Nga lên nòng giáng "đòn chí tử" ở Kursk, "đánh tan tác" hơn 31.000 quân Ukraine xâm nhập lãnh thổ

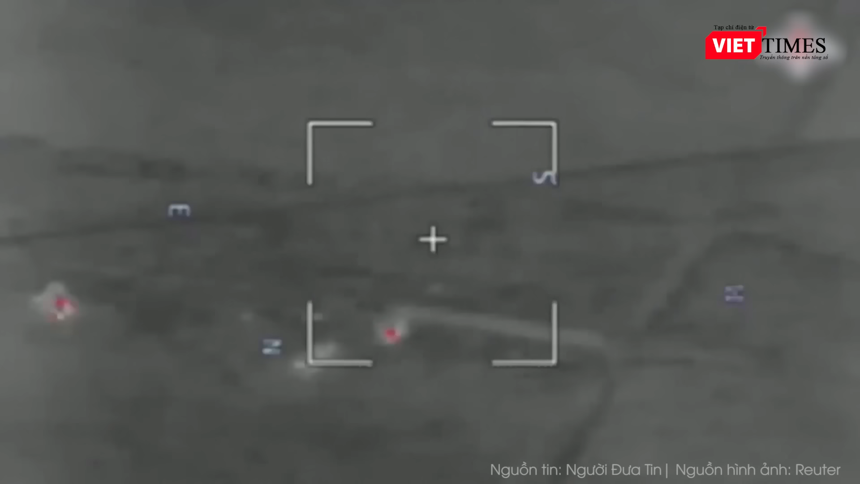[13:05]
Cuộc tấn công của Nga đã phá hủy các mục tiêu quân sự ở thành phố.
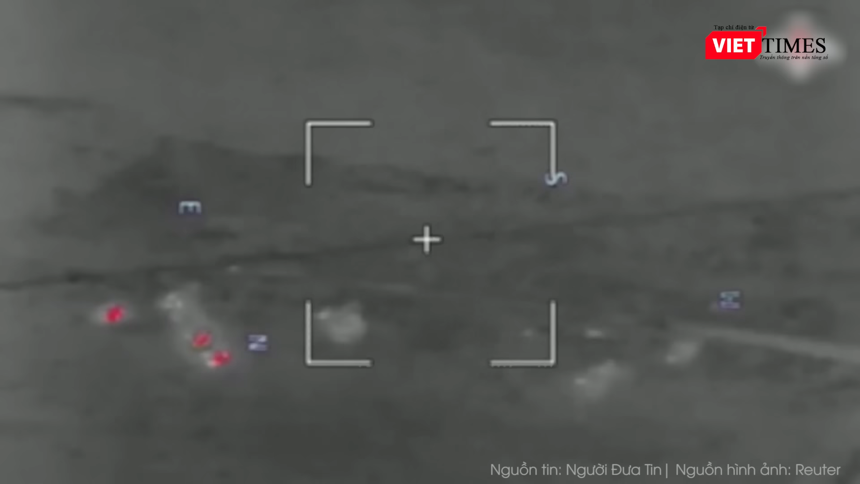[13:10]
Theo các báo cáo địa phương, lực lượng phòng không của Ukraine bị cấm lãng phí tên lửa phòng không